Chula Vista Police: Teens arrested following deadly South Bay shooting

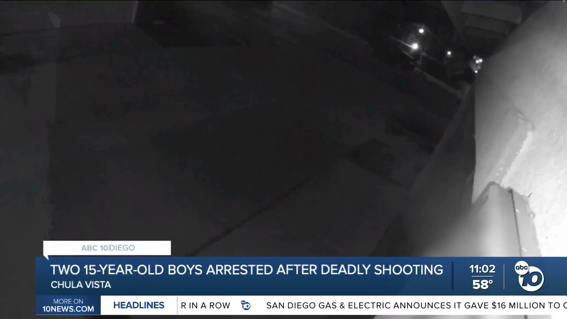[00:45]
This is what woke neighbors up Wednesday. It was 1 23 in the morning, and just six seconds later,
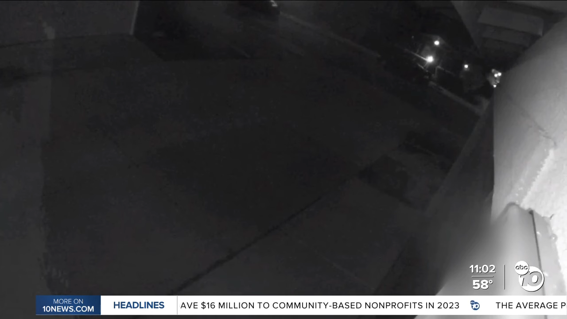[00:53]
another round of gunshots. I woke up to a bunch of gunshots, and first I thought there were fireworks, and then I heard the police.